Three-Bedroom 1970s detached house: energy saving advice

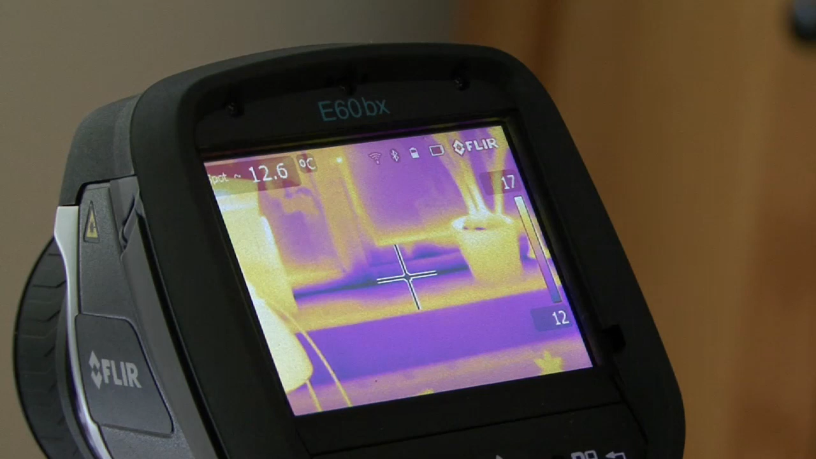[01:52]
On screen: spot 12.6°C
Basically the dark blue bits are where you've got colder air coming through
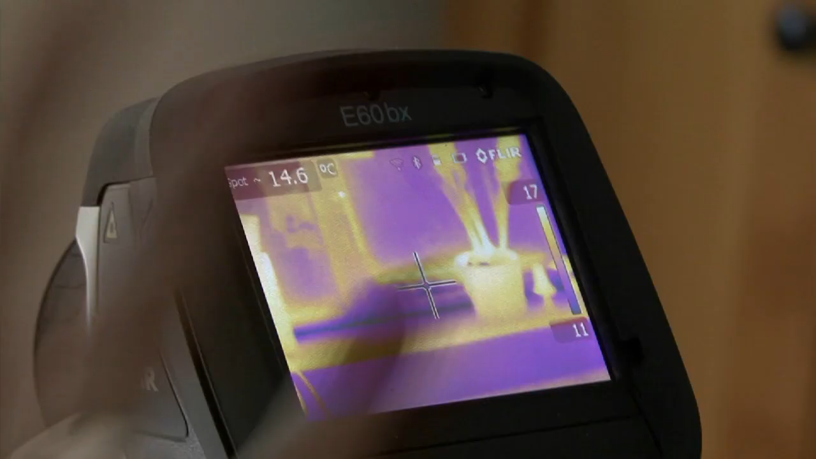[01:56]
On screen: spot 14.6°C
so you can see that all the darker bits
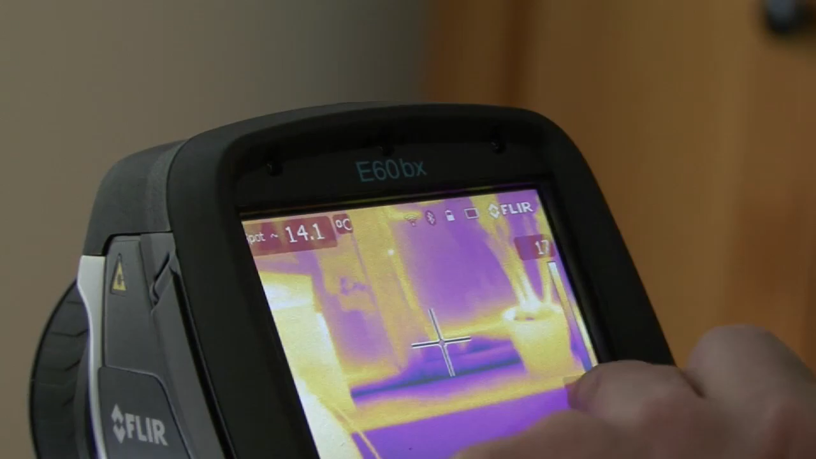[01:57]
On screen: spot 14.1°C
are around the joins where we've sealed off the fireplace.
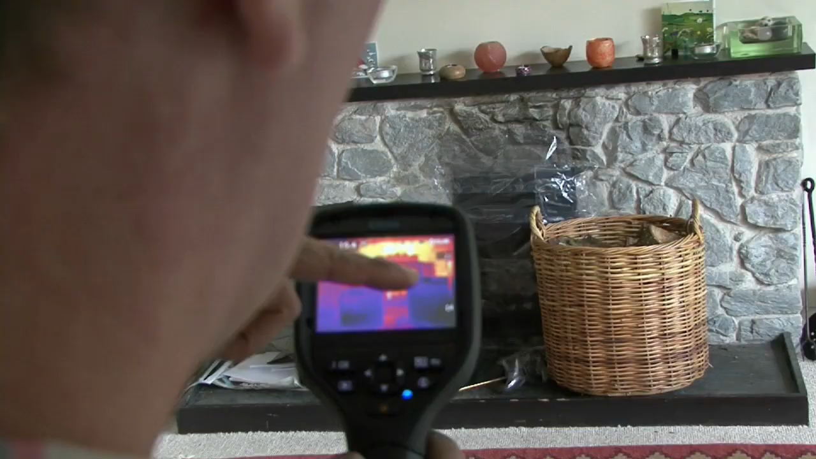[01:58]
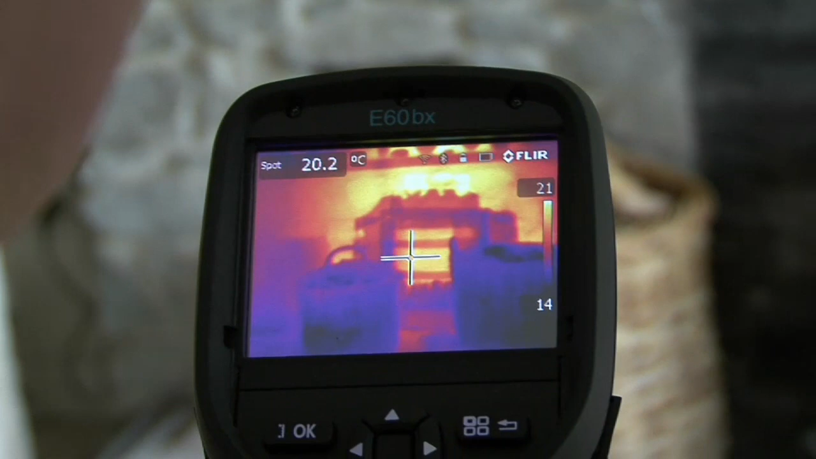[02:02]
On screen: spot 20.2°C
So that's probably the cold air trying to come in through those seals as we've depressurised the house.